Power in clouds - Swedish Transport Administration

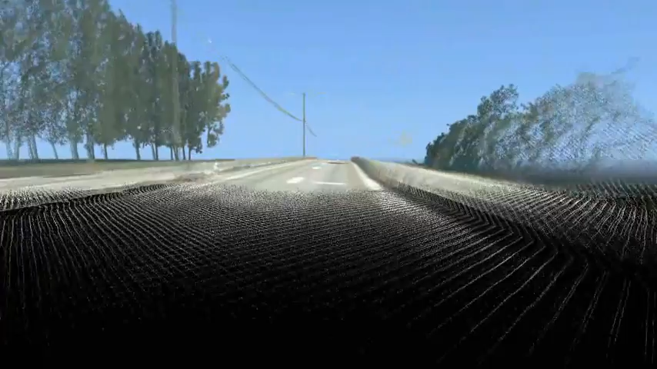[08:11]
This means, for example, that one can measure curb heights, clearances for bridge constructions, sign heights and the shapes and sizes of other objects.